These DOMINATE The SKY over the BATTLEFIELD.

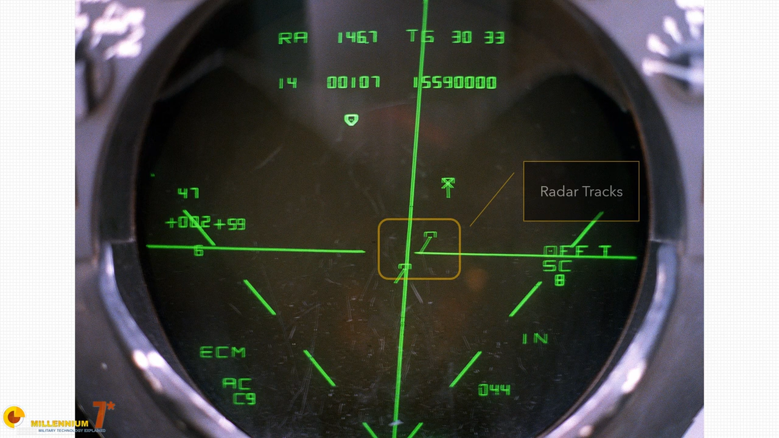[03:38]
data relative to the airborne object we are talking the altitude
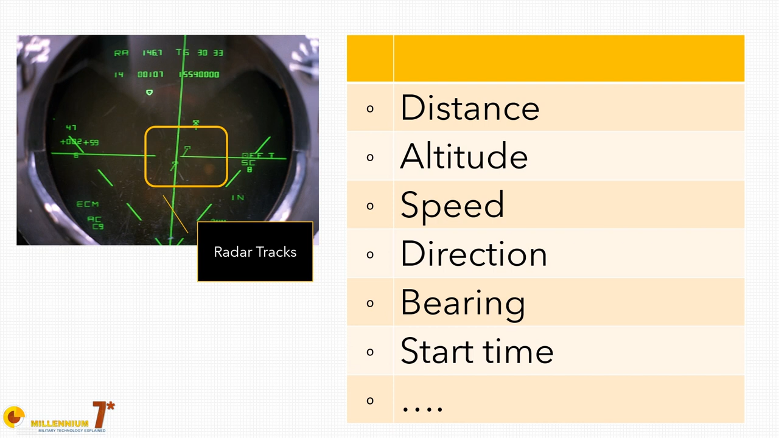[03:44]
the speed the direction but also the classification the nctr records the iff reply and